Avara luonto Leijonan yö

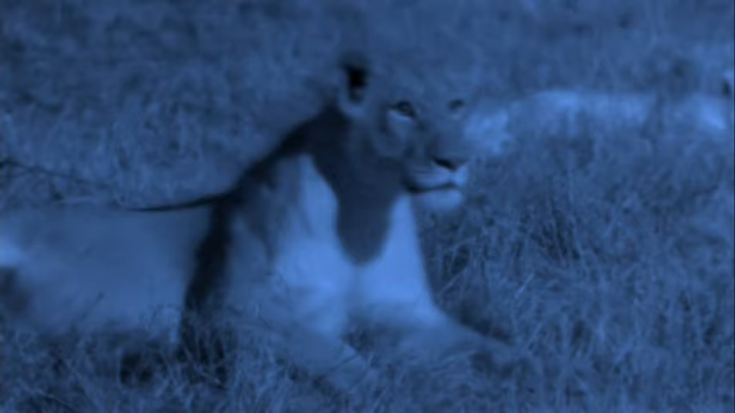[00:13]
KUVAUS-TEKNIIKKA Nykyaikainen kuvaustekniikka tuo yön tapahtumat silmiemme eteen ennennäkemättömällä tavalla.
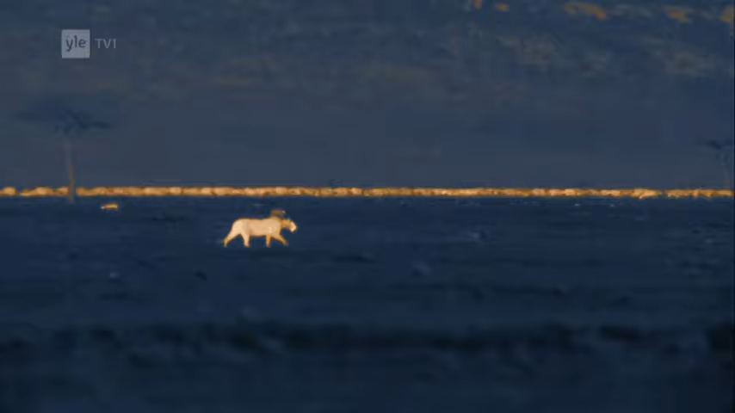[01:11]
Tämä ainutlaatuinen materiaali leijonien saalistuksesta on kuvattu lähes täydellisessä pimeydessä. Yöllä leijonat eivät odota, että saalis tulisi niiden lähelle, vaan lähtevät itse sitä etsimään.
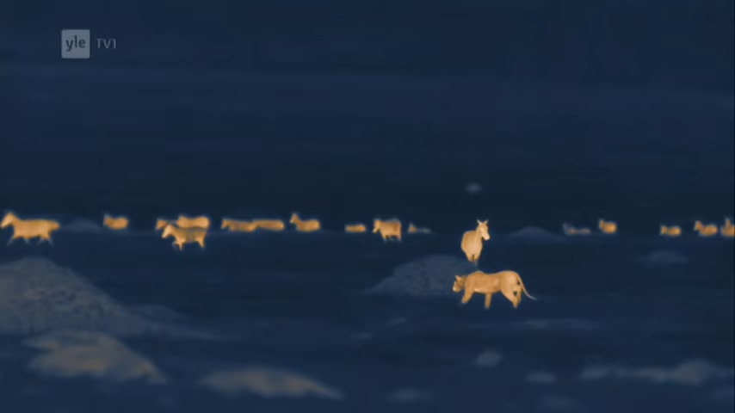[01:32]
Ne paikantavat saaliinsa hajun ja äänen perusteella.
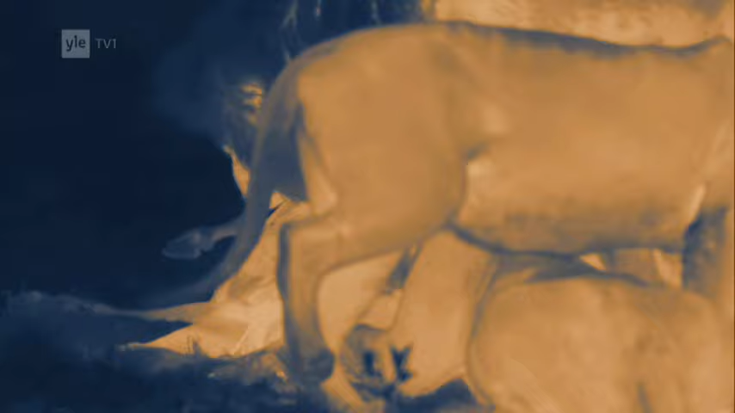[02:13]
Nämä kuvat ovat mahdollisia vain uusimman yökuvaustekniikan ansiosta.
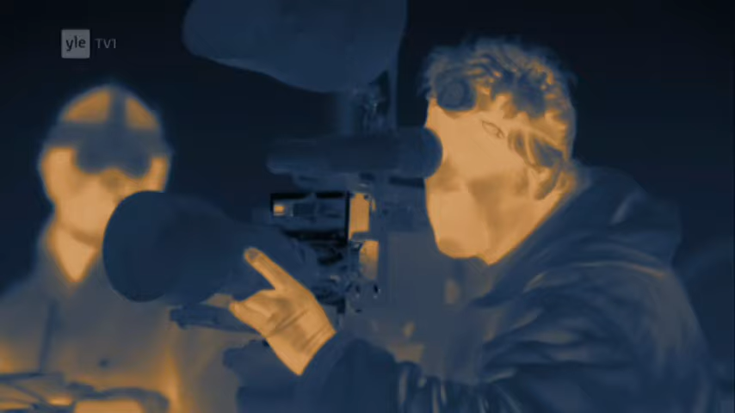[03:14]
Viidentoista vuoden työn tuloksena on kehitetty kamera, jolla voidaan kuvata tähtien valossa.
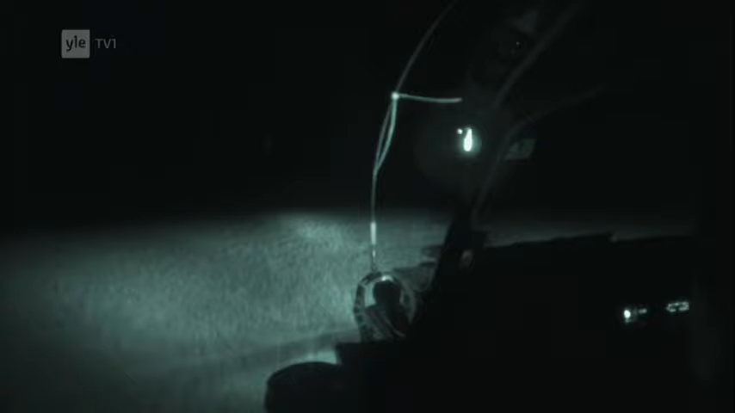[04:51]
Joskus pilvet peittävät taivaan ja himmentävät tähtienkin valon. Silloin tarvitaan lisää erikoiskameroita ja laitteita. Tässä pimeydessä on syytä käyttää apuna infrapunavaloa.
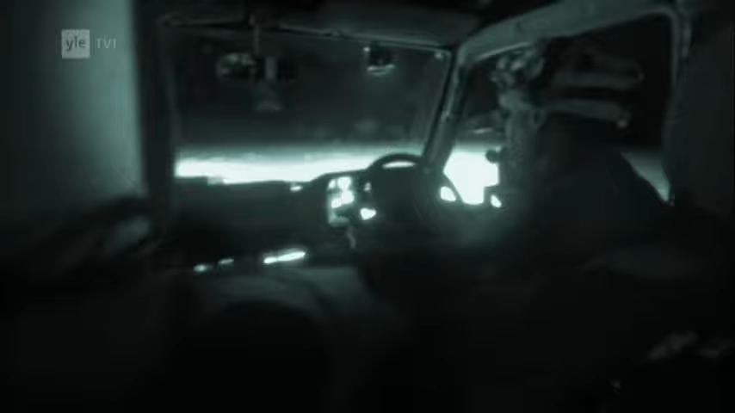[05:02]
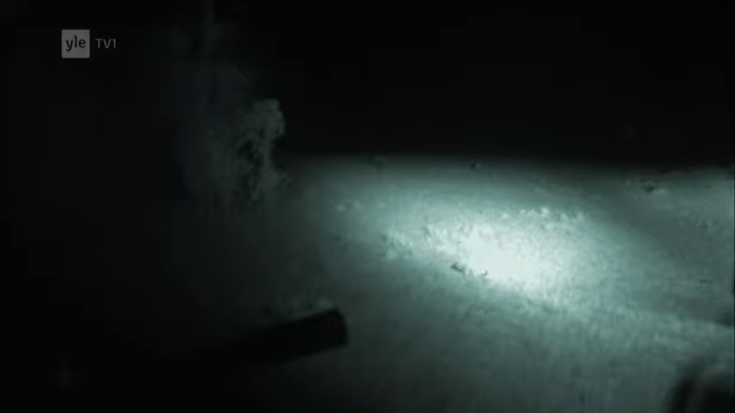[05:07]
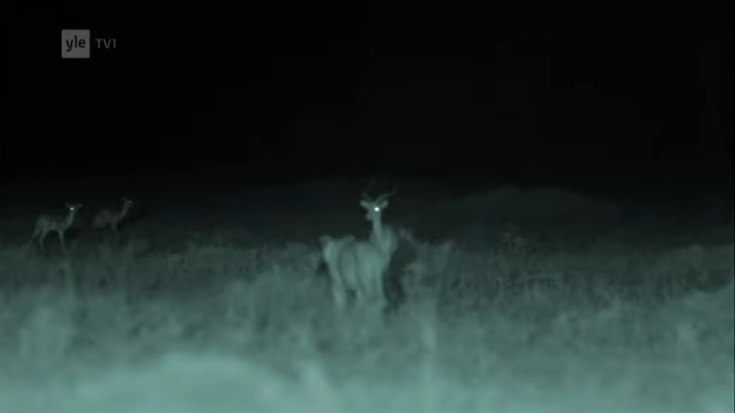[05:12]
Eläimet eivät havaitse infrapunavaloa, mutta infrapunakamera paljastaa pimeydessä lähes sokkoina liikkuvat eläimet.
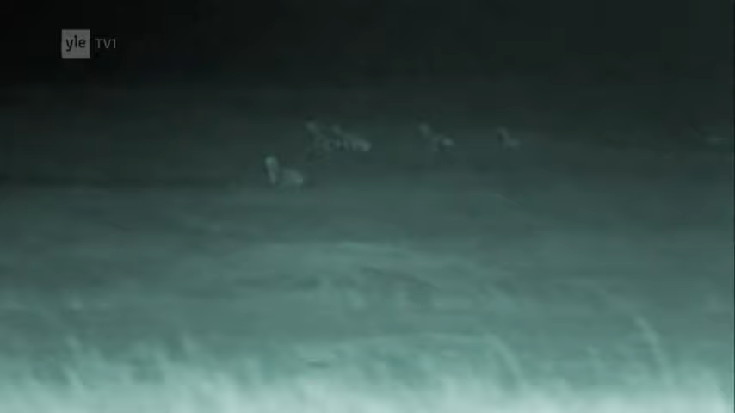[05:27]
Voimakkaistakaan infrapunavalon heittimistä ei ole apua, kun eläimet siirtyvät kauemmaksi, mutta siihenkin pulmaan on ratkaisu. Lämpökamera, jonka erottelukyky on hyvin korkea.
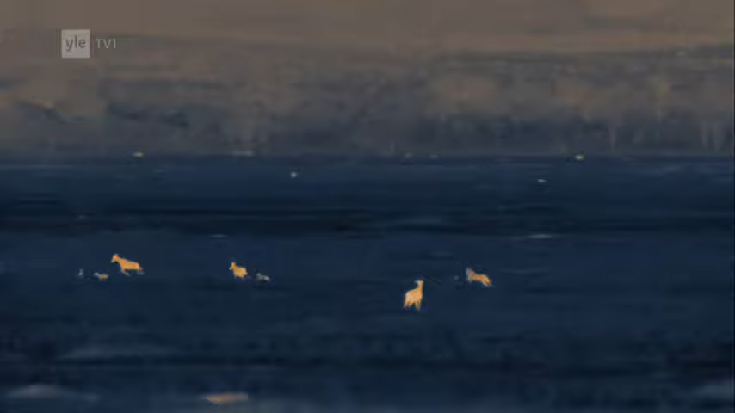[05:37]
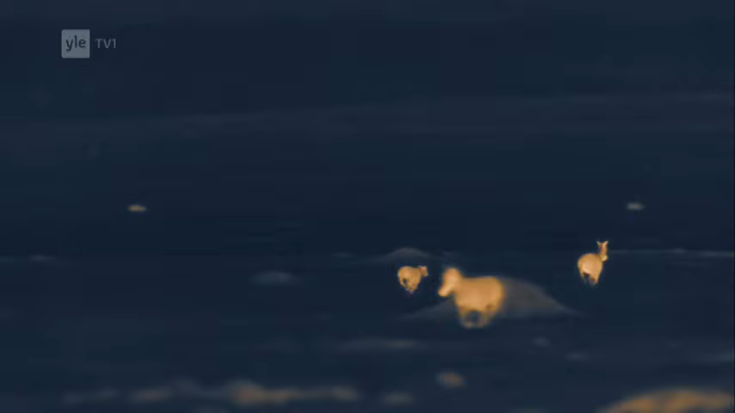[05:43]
Se reagoi lämpösäteilyyn, jota elävän ja myös äsken kuolleen eläimen ruumis lähettää.
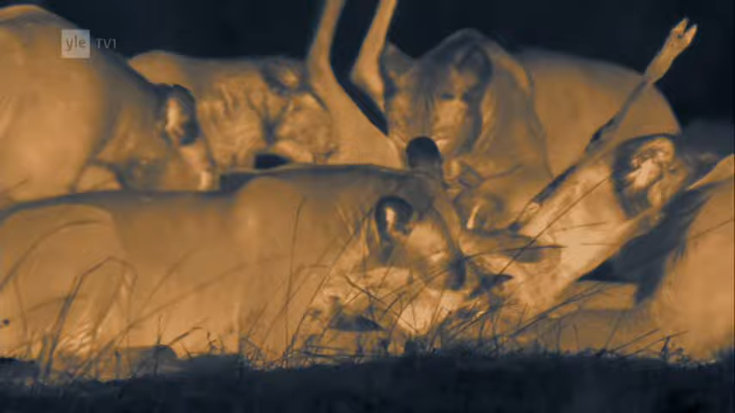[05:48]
Herkän lämpökameran avulla voi seurata eläinten liikkeetä jopa kahdeksan kilometrin etäisyydeltä.
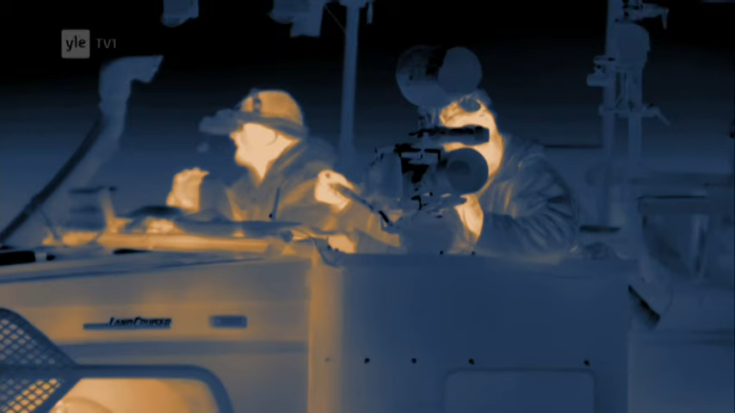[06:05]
Kolmen erikoiskameran avulla leijonia pystytään nyt seuraamaan öin ja päivin ja tallentamaan niiden elämän dramaattisimmat hetket.
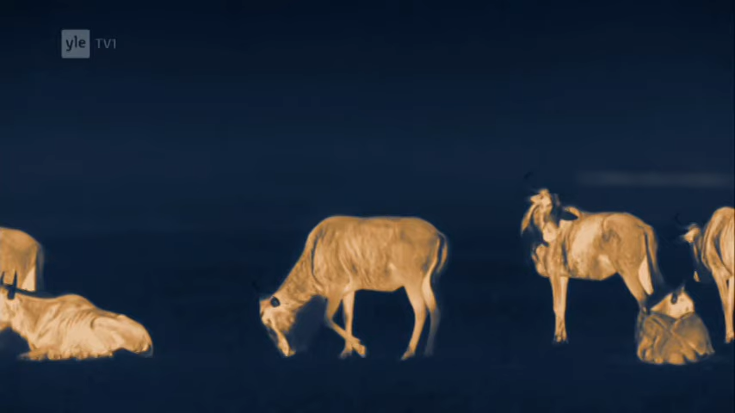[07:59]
Kasvinsyöjät asettuvat makuulle märehtimään kuuttoman yön lähes täydessä pimeydessä.
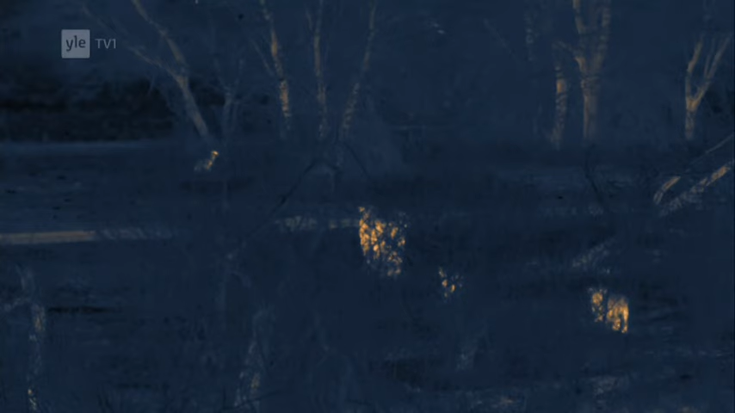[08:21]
Pelkässä tähtien valossa ne näkevät korkeintaan 60 metrin päähän ja paikantavat saalinsa yöllä hajun ja äänien perusteella.
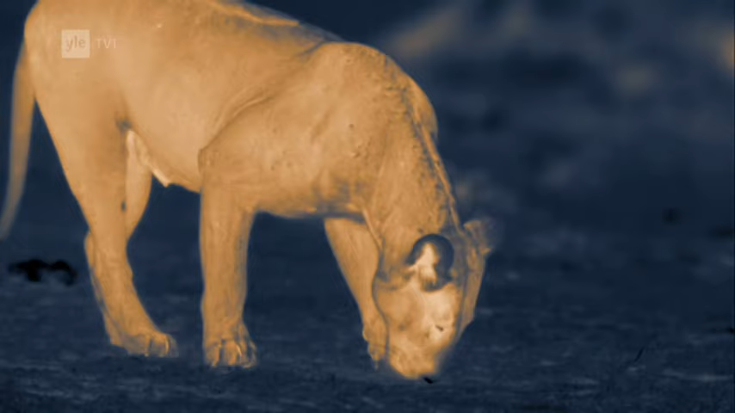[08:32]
Kuunnellen ja haistellen ne päättelevät, mistä suunnasta saalista kannattaa lähteä etsimään.
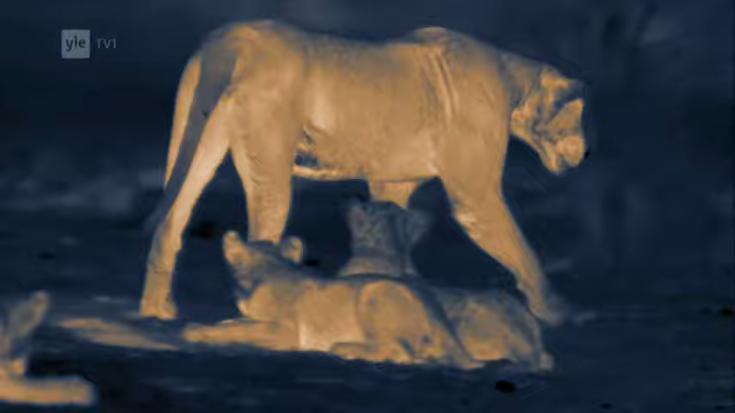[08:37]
Leijonan aistit ovat erittäin tarkat ja
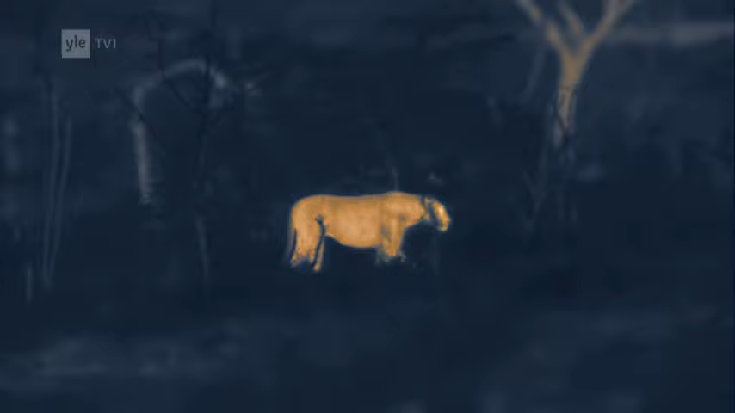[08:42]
tyynen yön hiljaisuudessa peto tunnistaa heikotkin äänet ja hajut. Yöllä saalistaan turha etsiä jumalammikon ympäristöstä.
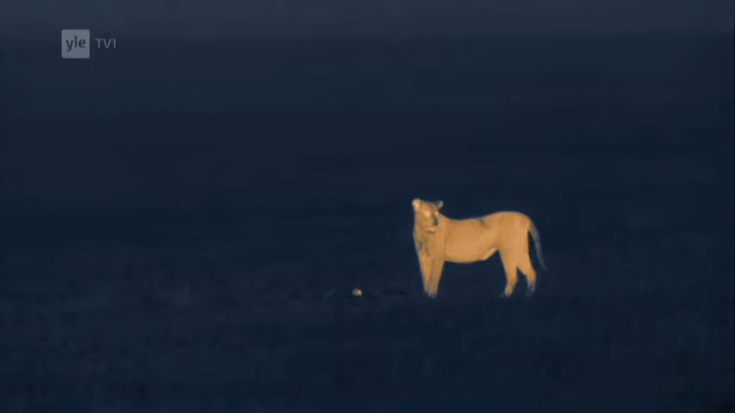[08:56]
Jyrsjöitä suurempaa riistaa saadakseen leijonien on kuljettava savannilla jopa tuntikausia. Aikuiset naaraat komentavat pennut pysymään yhdessä paikoillaan ja lähtevät itse saalistamaan.
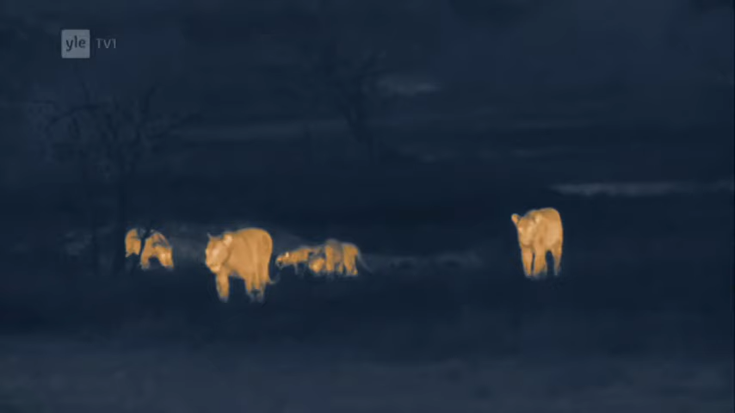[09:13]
Pennut ovat vielä liian nuoria seuraamaan niitä tositoimiin. Leijonat liikkuvat yön pimeydessä täysin näkymättöminä, mutta niiden on toimittava nopeasti, sillä kuunousee pian ja silloin niiden läsnäolo paljastuu.
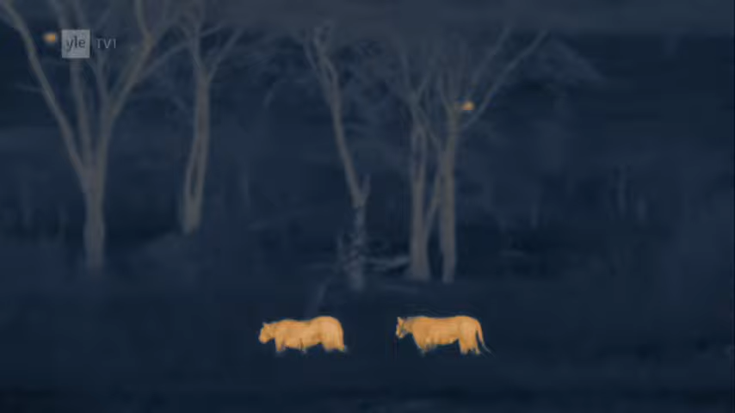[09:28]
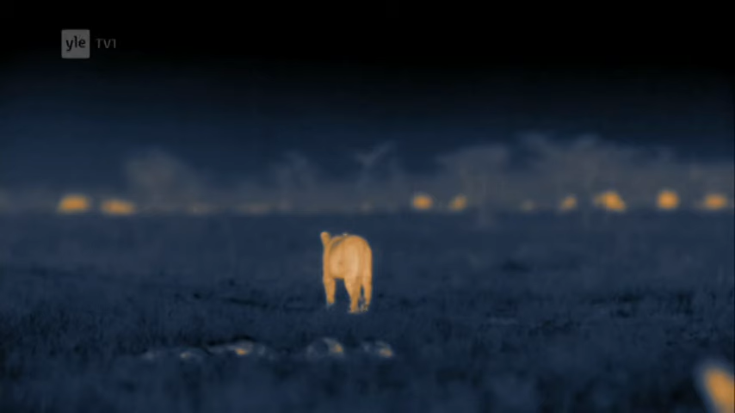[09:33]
Ruohaan yhtävien hampaiden rouske kertoo, että lähistöllä on laiduntavia kasvinsyöjiä. Heikon tuulen tuoma haju paljastaa, montako eläimiä on ja mitä lajia ne ovat. Knu, Impala ja Topiantiloopit ovat kaikki leijonille mieluisaa saalista.
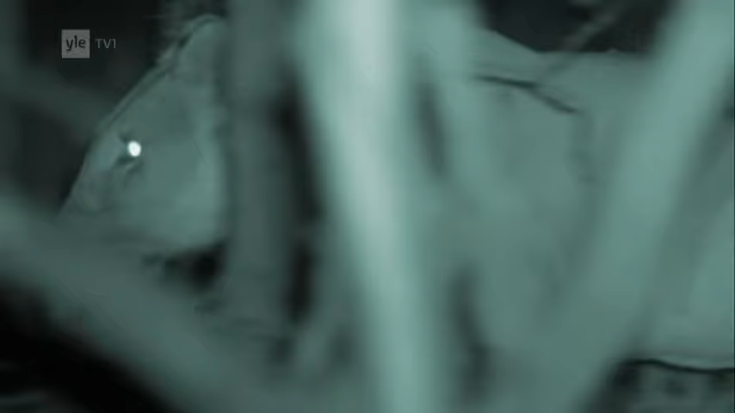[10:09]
Nämä kaksi naarasta ovat tottuneet saalistamaan yhdessä. Toinen ajaa eläimen liikkeelle ja toinen hyökkää sen kimppuun väijyksistä. Kuivuuttaan kahisevassa heinikossa on vaikea edetä täysin äänettömästi.
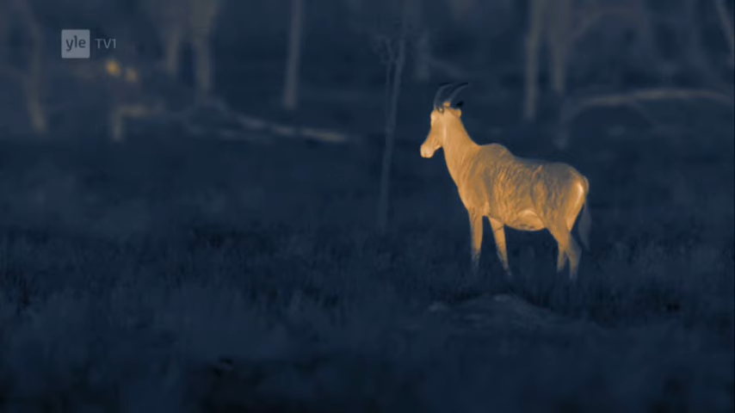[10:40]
Antilooppien herkät korvat erottavat vähäisimmänkin rasahduksen.
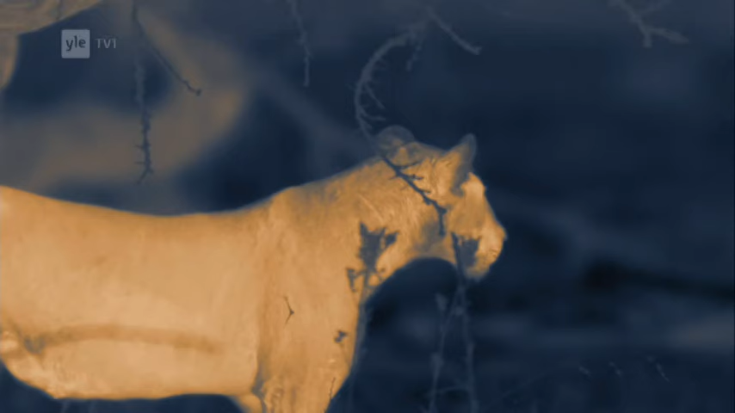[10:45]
Pahaa aavistamattoman lauman molemmilla puolilla on nyt leijona vaanimassa. Ajaja lähtee liikkeelle.
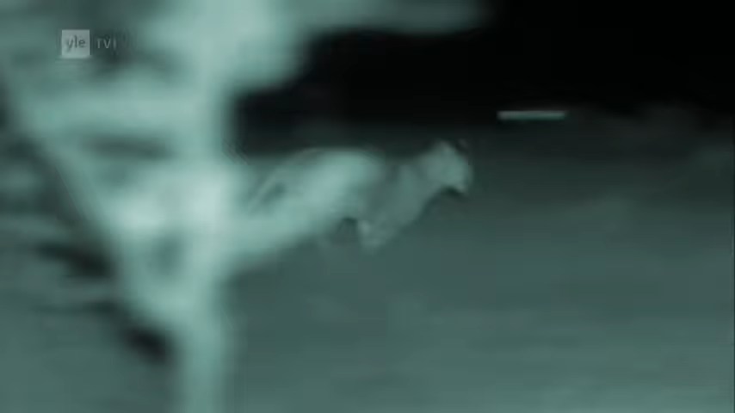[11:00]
Sen käpälien raskaat tömähdykset ajavat lauman kohti väijyvää hyökkääjää. Topiantiloopin tuskanparadus kertoo, että ajo oli onnistunut.
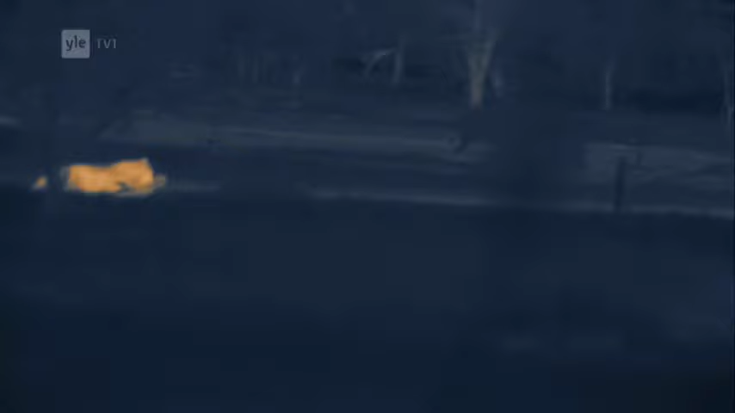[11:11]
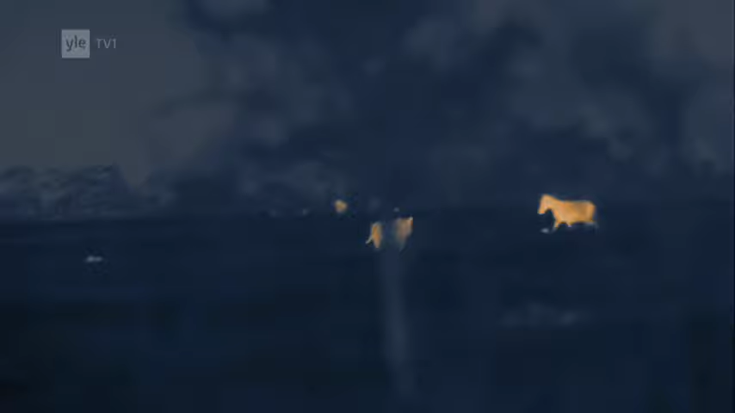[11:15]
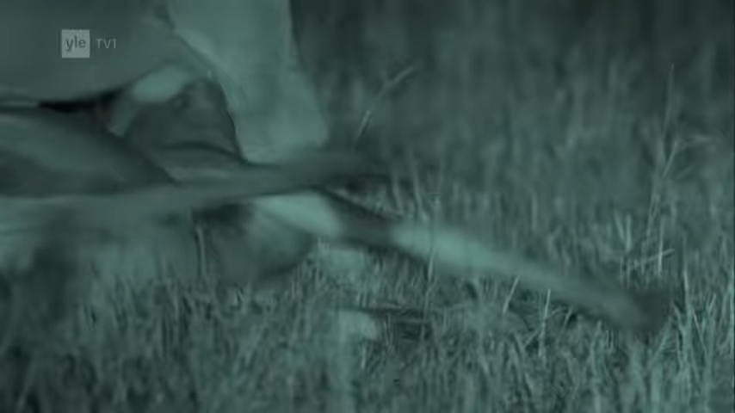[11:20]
Hyökkäjä puristaa leuoillaan antiloopin henkitorven umpeen ja tukehduttaa uhrinsa.
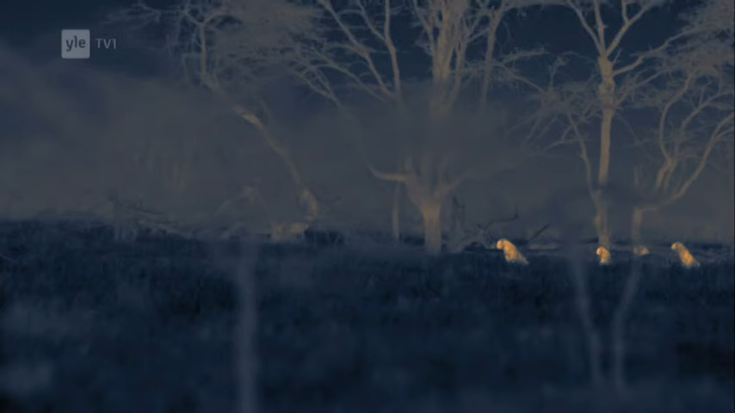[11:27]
Pennutkin kuulevat, että nyt on saalista saatu.